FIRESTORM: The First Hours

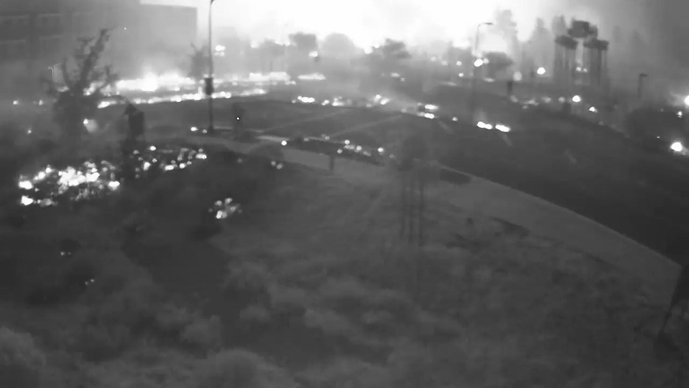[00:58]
During those first few hours, we were actually out here doing our best to stop the fire from hitting critical points. We started with the oxygen tanks.